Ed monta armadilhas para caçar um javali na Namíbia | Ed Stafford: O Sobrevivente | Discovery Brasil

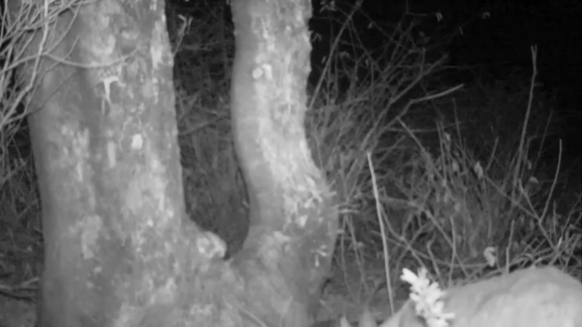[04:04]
É um lince. Não acredito. É incrível. Isso mostra que tem felinos grandes por aí. É, um lince não come carne humana, mas é um predador. Ah, meu Deus.
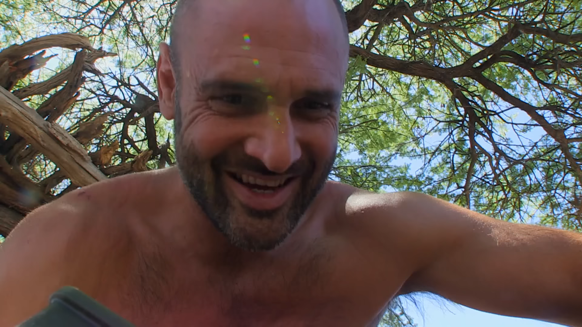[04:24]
Eu estou vendo javalis africanos. Nossa, olha as presas dele.
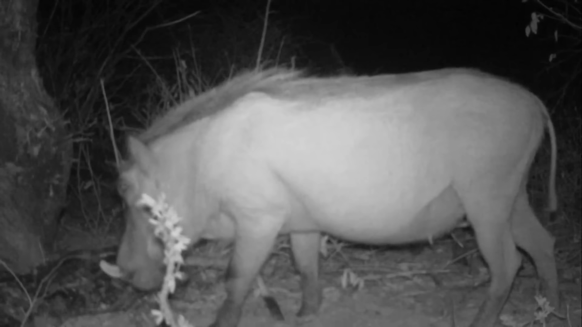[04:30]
Caramba. É melhor não mexer com eles. Se eu realmente conseguir pegar um javali africano, eu preciso tomar muito cuidado.